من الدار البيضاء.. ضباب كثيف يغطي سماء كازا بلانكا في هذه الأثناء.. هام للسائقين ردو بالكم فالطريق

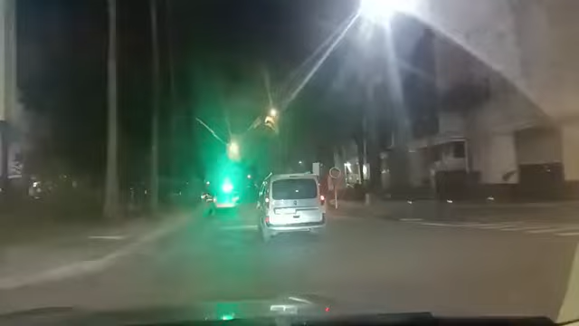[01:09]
مرحبا بكم في هذا المباشر من مدينة الدار البيضاء. كيف كتشوفوا في هذه الأثناء الساعة تشير إلى 11 ليلا، طباب كثيف كيغطي مدينة الدار البيضاء. لدرجة أن بعض المعالم ديال مدينة الدار البيضاء مبقاتش كتبان الساعة ديال مقر جهة ولاية جهة الدار البيضاء سطات،
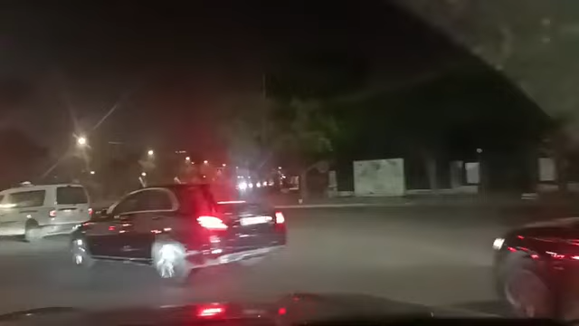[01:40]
مسجد الحسن الثاني أو صومعة مسجد الحسن الثاني، يعني معالم حجبت عن الرؤية بفعل هذا الضباب الكثيف. وهذا الضباب كيخلي أننا نوجهوا واحد النداء للسائقين أنهم يردوا البال.
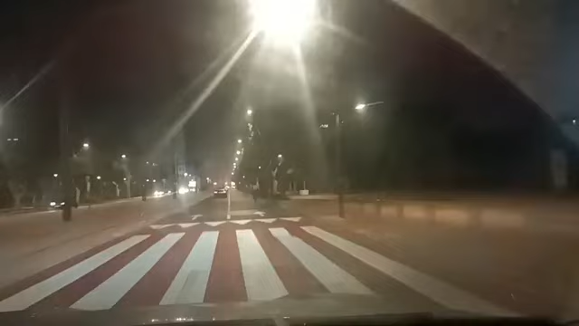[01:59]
هذا الضباب كيحجب الرؤية، كيخلي السائق يشوف مزيان، وكتسبب حوادث ديال السير لا قدر الله، وهذا ما لا نتمناه.
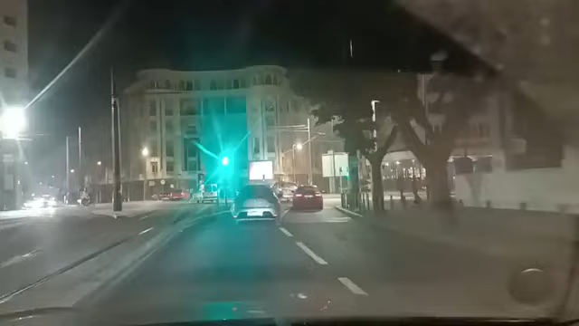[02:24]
لأن الضباب غادي وكيتزاد.
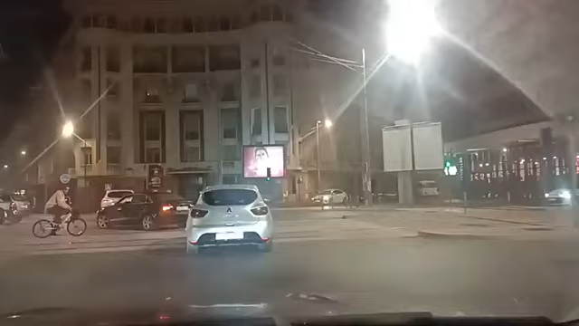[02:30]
بعد 11 شوفوا الضباب اللي كاين، 3 الصباح 4 غادي